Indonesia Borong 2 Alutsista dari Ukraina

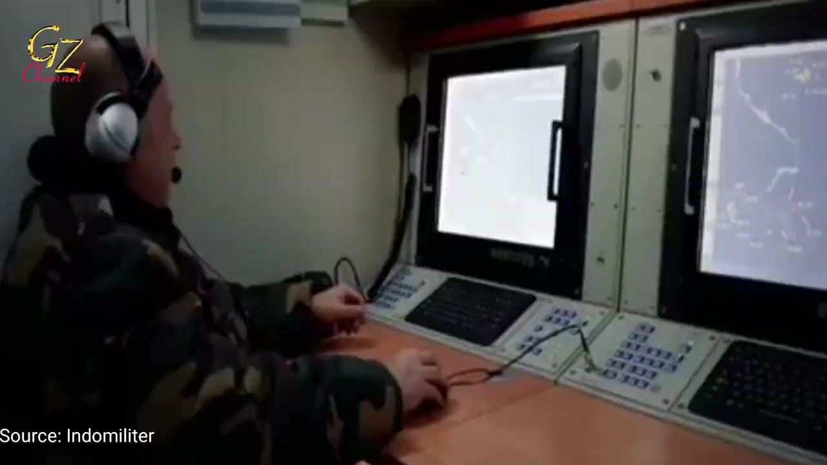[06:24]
Dari spesifikasi, radar 90K6E punya jangkauan deteksi hingga 500 km dengan azimut 360 derajat.
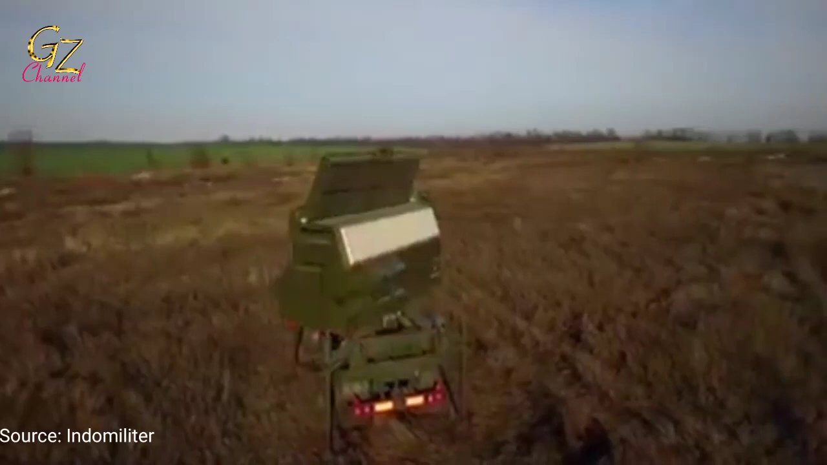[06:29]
Sementara elevasi antena radar sampai 70 derajat.
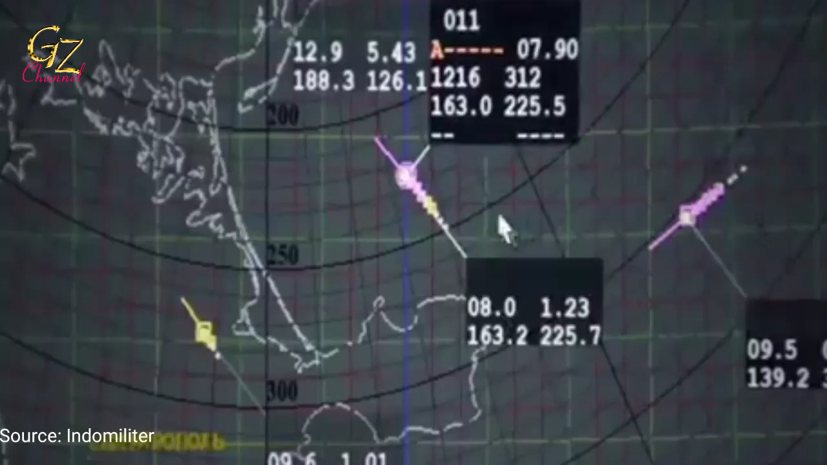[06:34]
Dengan pemancar tipe solid state, radar dapat mendeteksi sasaran dengan radar cross-section 3,5 meter persegi yang terbang pada ketinggian 10 km,
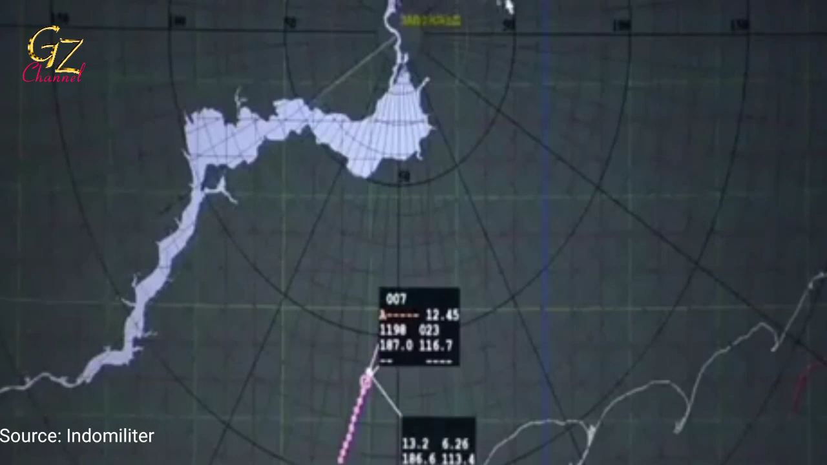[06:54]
Dengan konsol radar yang ditempatkan pada platform trailer,
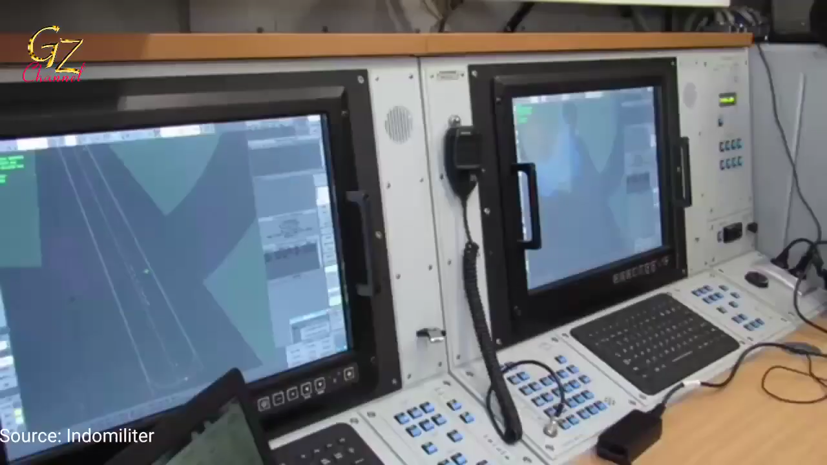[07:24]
Dalam 1 menit, radar membuat 12 putaran, memberikan pembaruan data sasaran setiap 5 detik.